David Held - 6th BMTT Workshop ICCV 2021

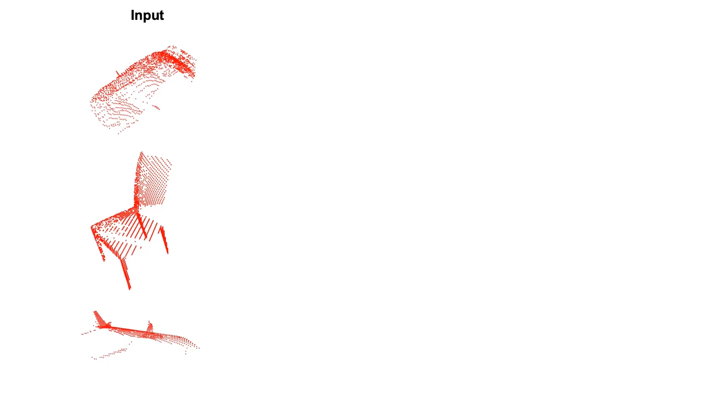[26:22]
um we do we train over large data sets so it kind of learns um that there's some uh leeway there i guess um but but in the loss we
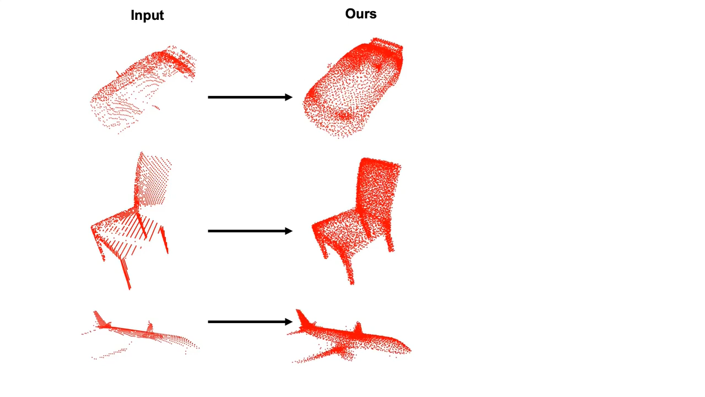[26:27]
we forced it to the exact points so here are some examples of our completions um compared
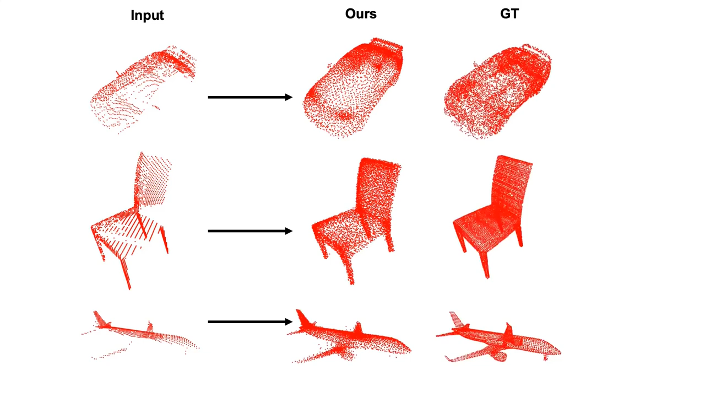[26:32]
to uh the ground truth and uh you can also compare this to prior work
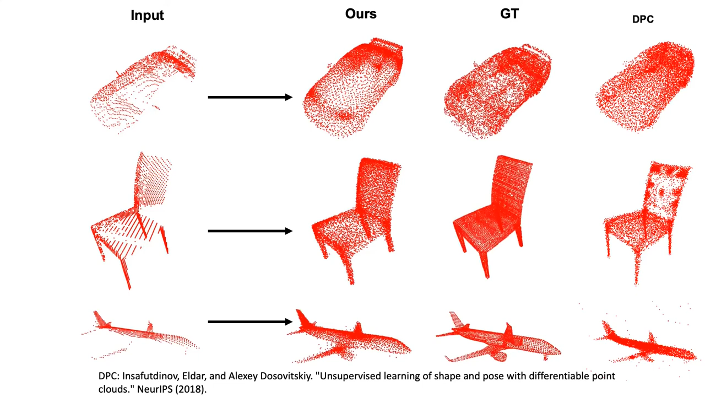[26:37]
um which gives uh noisier completions um here's
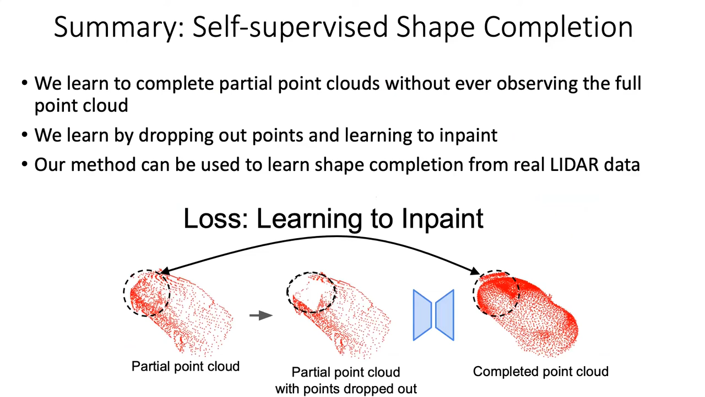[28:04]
and thereby learn how to complete them only um from training and from real world data that has just partial point clouds during training um and so these were the two different papers that i talked about today so we'll summarize scene flow and self supervised point completion and hopefully with more self-supervised training we'll be able to learn how to handle the long tail of autonomous driving so um i'll end here and uh take any remaining questions um yeah thank you very much um it looks like there's one question in the chat